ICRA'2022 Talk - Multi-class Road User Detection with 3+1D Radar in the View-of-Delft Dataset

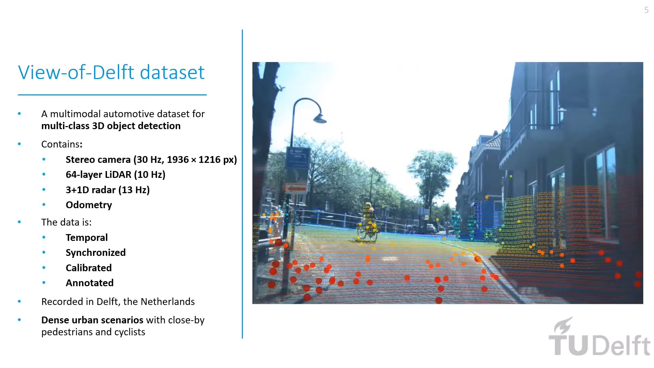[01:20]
The View of Delft Dataset, or VOD for short, is a novel automotive dataset aimed at Multiclass 3D Object Detection.
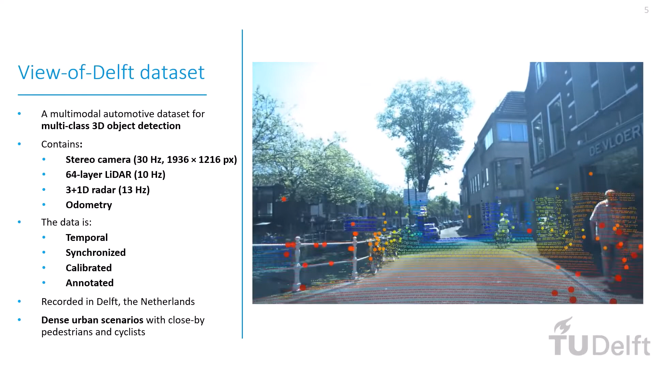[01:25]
It contains stereo camera, LiDAR, and 3 plus 1D Radar data.
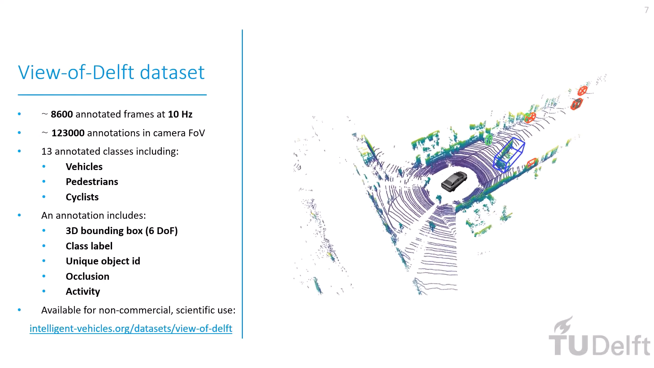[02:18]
including object tracking, prediction, odometry, localization, and much more.